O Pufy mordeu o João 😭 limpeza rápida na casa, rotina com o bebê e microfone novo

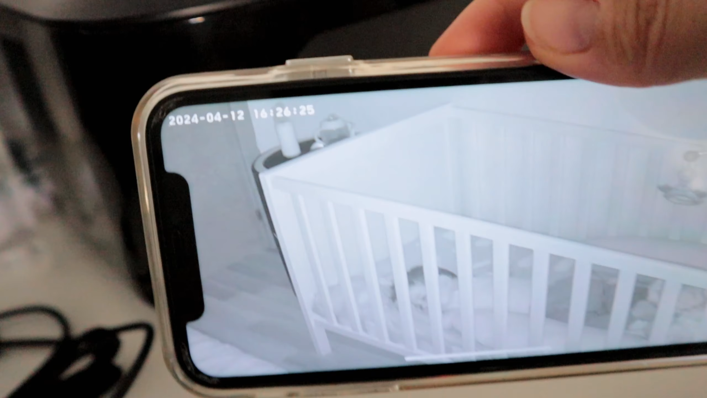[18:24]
4h26. Uma hora só. Será que ele vai voltar a dormir? Ah, ele tá com o olhinho fechado, mas ele tava resmungando agora. Tomara que ele durma mais. Ele tava levantando a cabeça, dando os resmunguinhos. Agora ele fechou o olhinho de novo. Tomara que ele durma. Agora ele acordou, gente. Ó, já tá até sentadinho e foi do nada. Ele fez um barulhinho, já levantou e sentou de uma vez e tá lá com os olhos abertos, como se nem tivesse dormido. E são 4h53. É, tá bom.